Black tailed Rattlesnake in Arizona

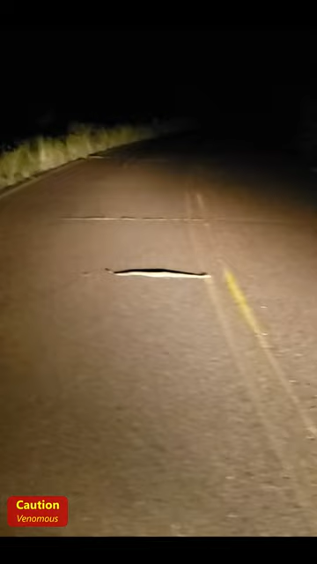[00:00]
We stopped to look at this large rattlesnake in the road in the mountains of Arizona. Let's see what kind it is.